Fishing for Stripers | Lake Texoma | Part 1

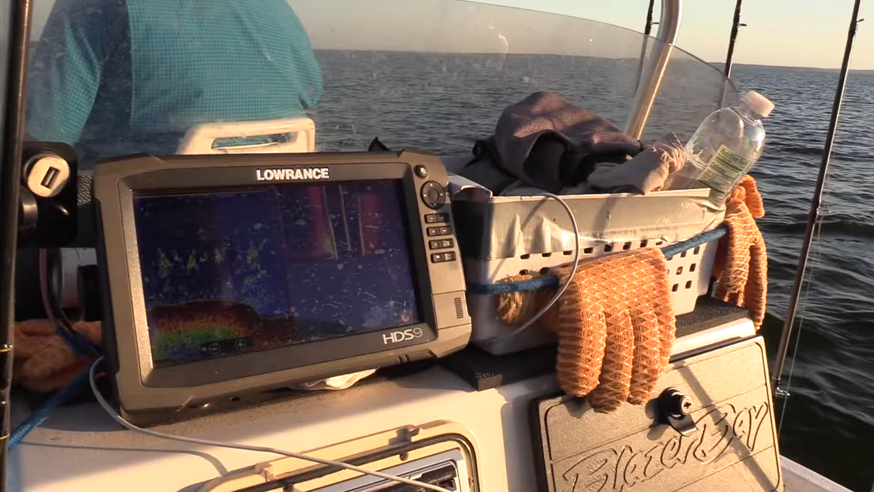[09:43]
starts to turn real white that means we've got a lot of fish in that area that's seeing out 250 feet to each side so far on the wide open we've been using the Cordell pencil
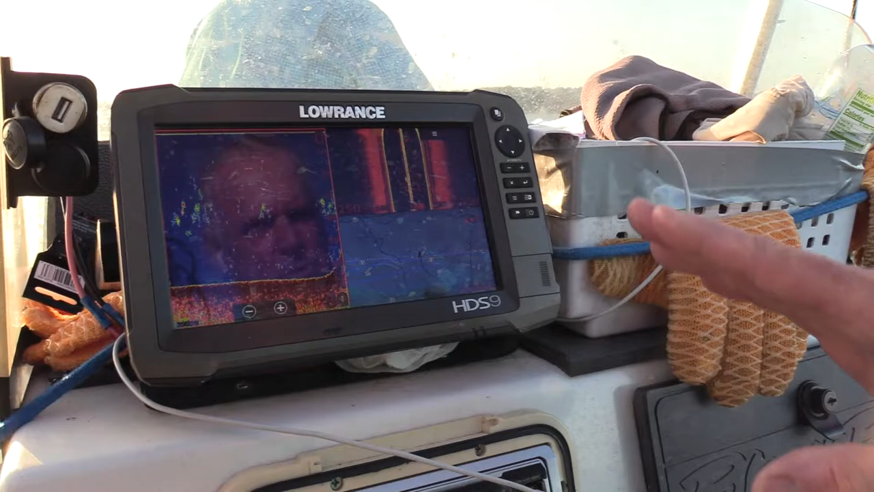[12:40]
image and there's a few fish in here you can see them there but when i really get over top of a
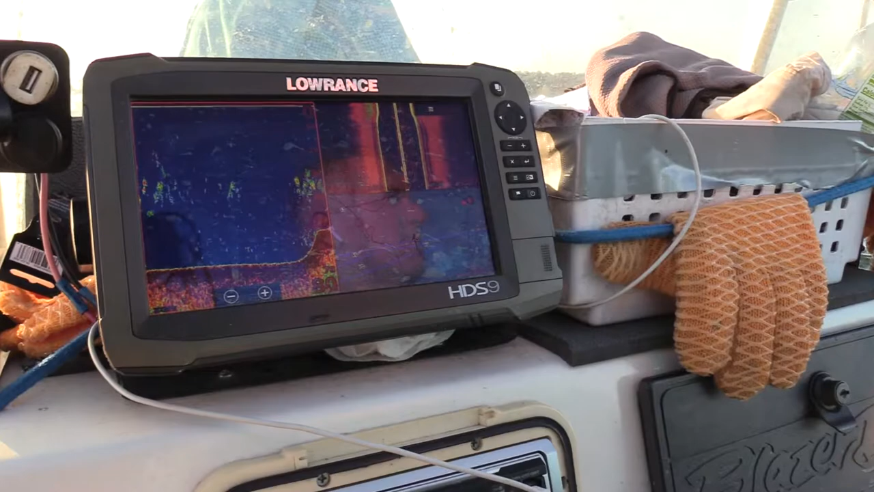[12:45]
good school that thing should really light up technology's changed fishing big it
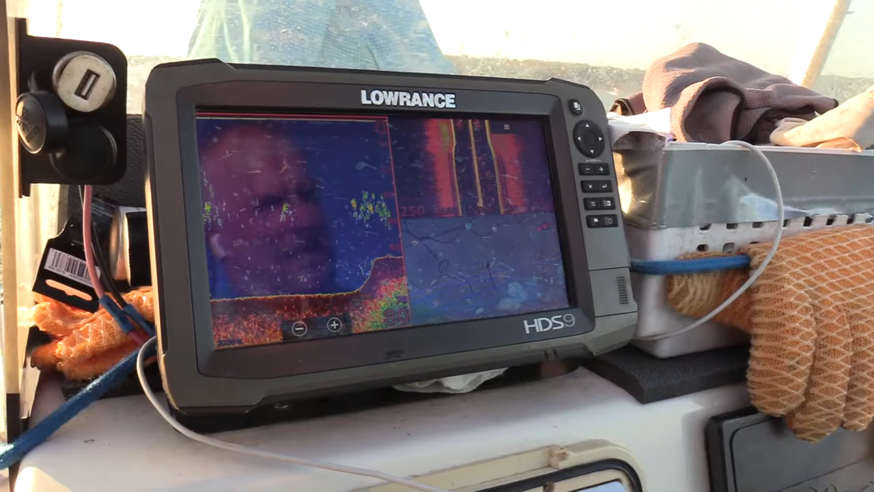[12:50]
has really changed i mean being able to see 250 feet to each side of your boat
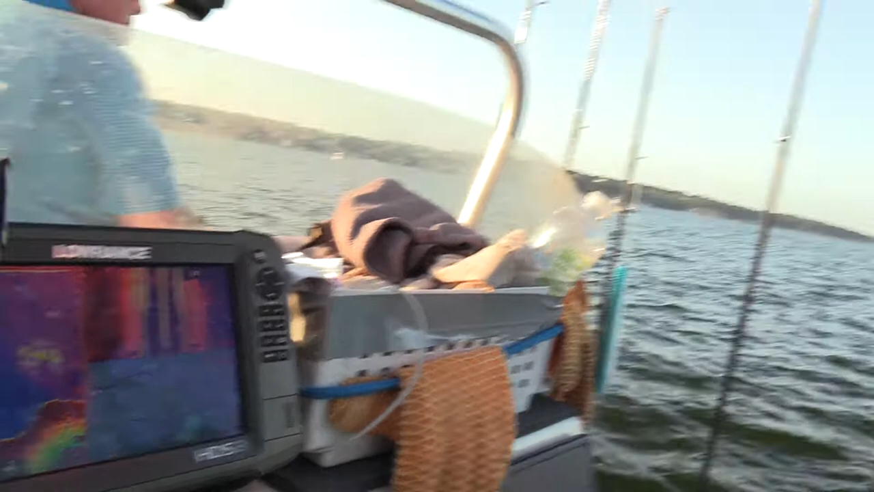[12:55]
is a is a huge advantage and i don't know how i lived without it before oh we're fixing to be all over them here guys they're really under a stick